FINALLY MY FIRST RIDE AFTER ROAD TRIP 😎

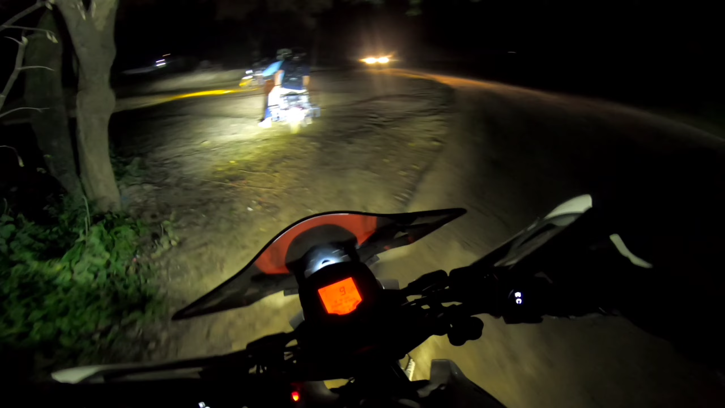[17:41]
we are going on the wrong way. This is the new bridge.
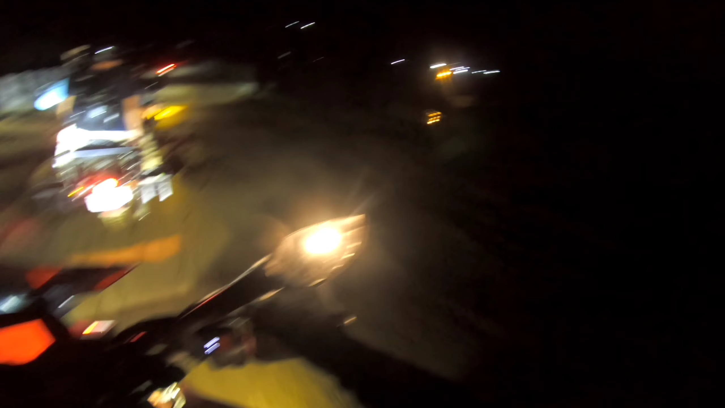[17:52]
This is the new bridge.
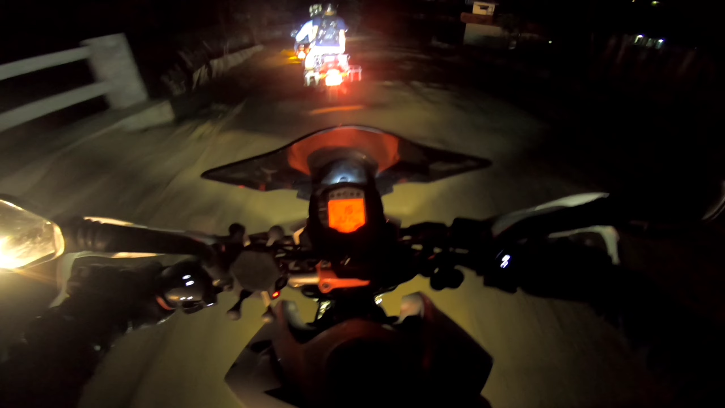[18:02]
This is the new bridge.
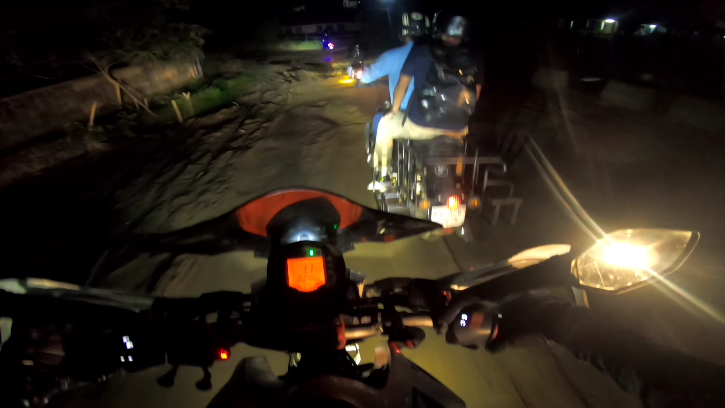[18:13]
Oh, lots of jumping, jumping, man. Now we are in the train station tunnel. So now we are in the tunnel. This is the train tunnel. Wow. The sound, man. It's really good.